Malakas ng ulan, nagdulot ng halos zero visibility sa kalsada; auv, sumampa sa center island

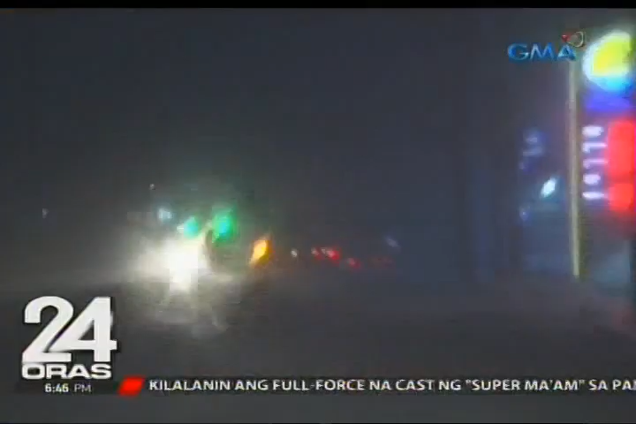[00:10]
Sa lakas ng buhos ng ulan, halos mag-zero visibility na sa mga kalsada sa buong magdamag.